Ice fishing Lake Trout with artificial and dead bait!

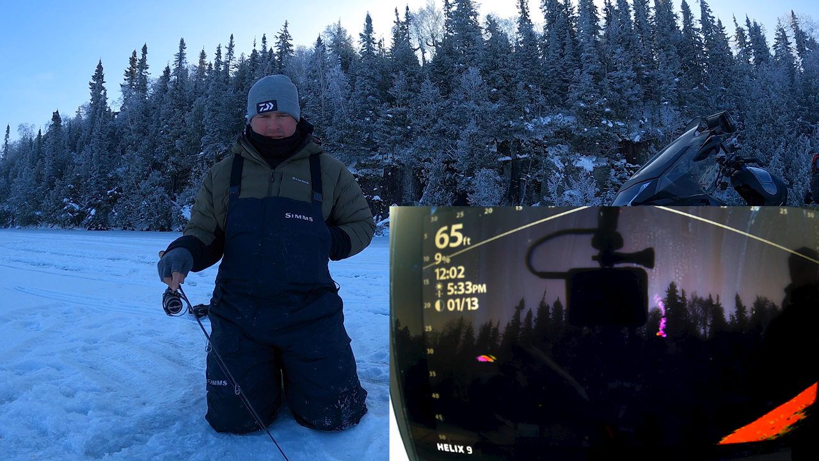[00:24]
On screen: depth 65 ft
Over to the jigging rat. Come on. Staring right at it. And then, yeah, we're flying to Fort Myers and fishing Saturday, Sunday, Monday. There, he just ate it.
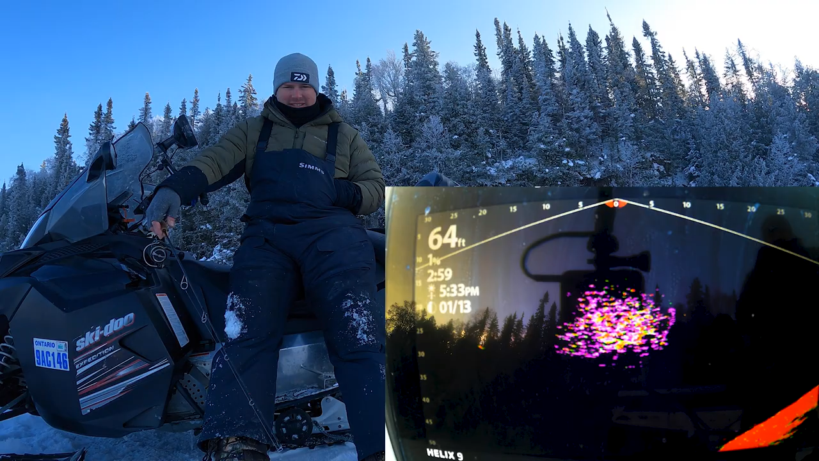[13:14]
On screen: depth 64 ft
Before you come back, lay down a couple wipes, you can just crap right on that. Oh, there's one that just went flying up to the Cisco. Come on. Come look at my jigging wrap. There he goes. He must see it going down. Here it comes. Right through the bait. Come on.
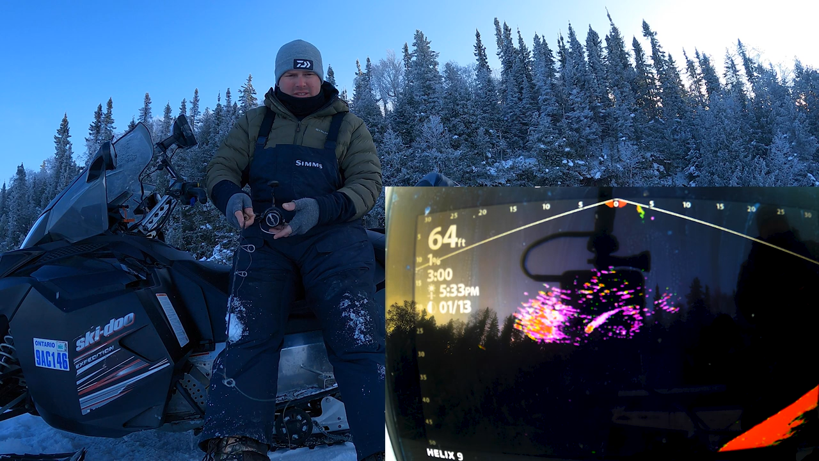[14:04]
On screen: depth 64 ft
Oh, there's one. Going back down. Come on. Hey, Mom. What? Bring me that auger.
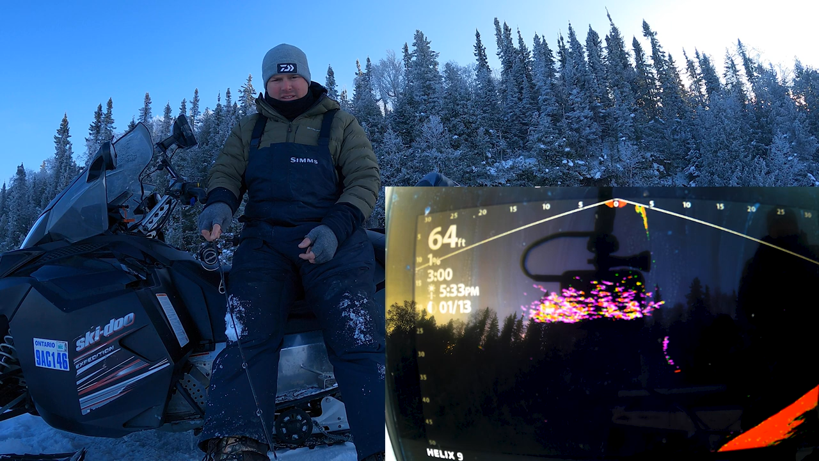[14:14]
On screen: depth 64 ft
Bring me the auger. You're pooping. Never mind. Oh, look at the bait just scatter. That's so cool. There's a Cisco.
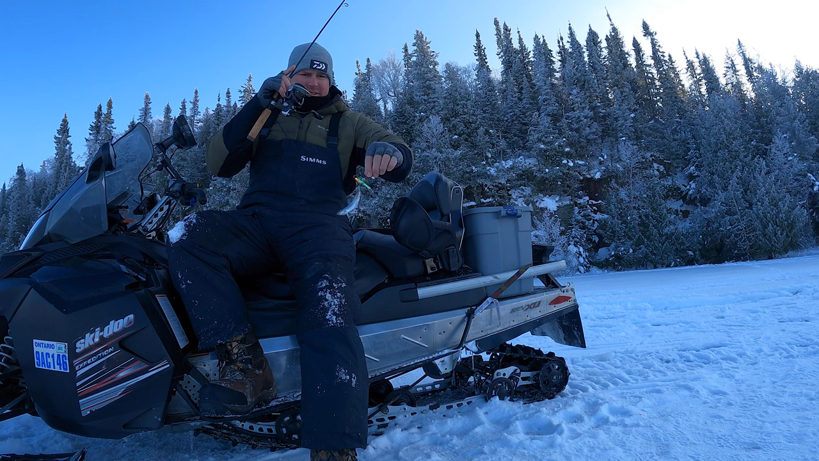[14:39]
So it's hilarious. I was just jigging in that bait
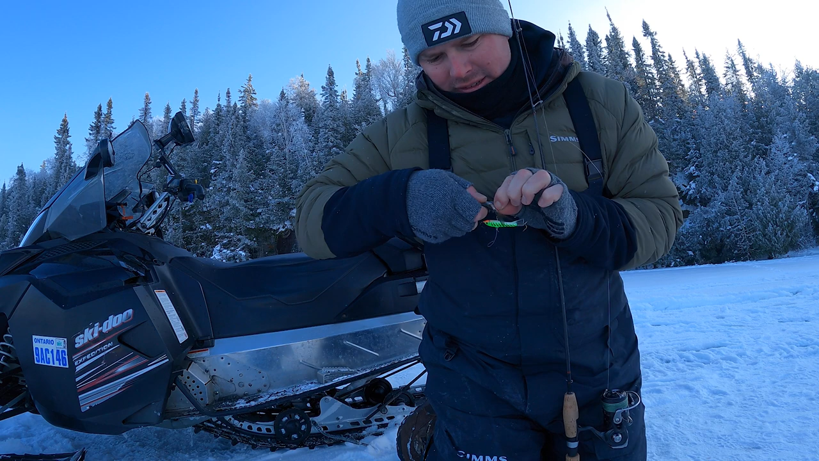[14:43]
and I just hooked that Cisco. I'm gonna drop down there because he's still there. Come on.
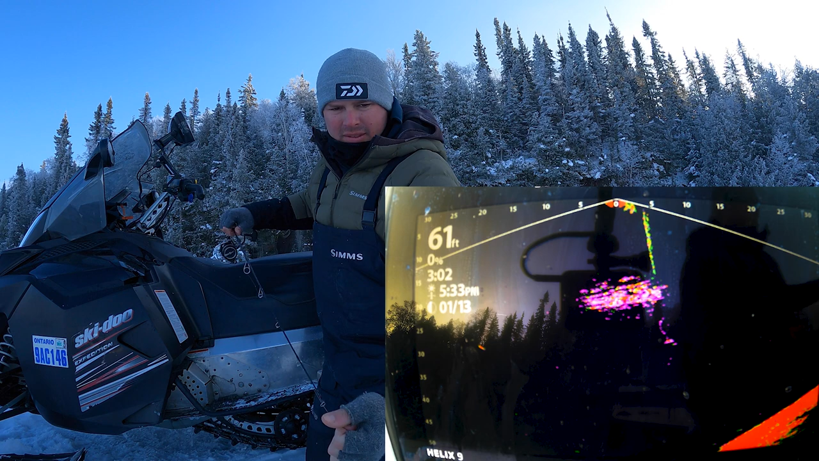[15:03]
On screen: depth 61 ft
Oh, that's so cool. They look just how you think.